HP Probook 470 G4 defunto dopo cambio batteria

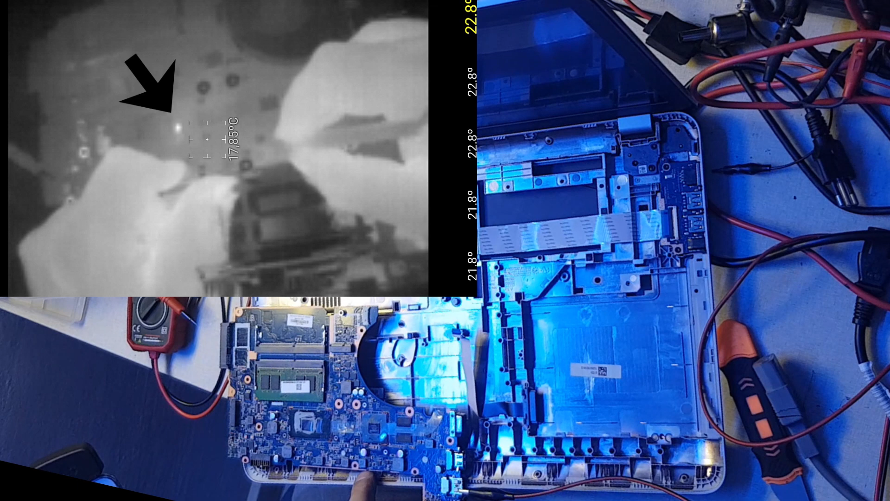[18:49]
Questo probabilmente è lo step down 5 volte. 3,3. Se andiamo a dare il 3,3 sul 5, infatti non c'è nessun corto.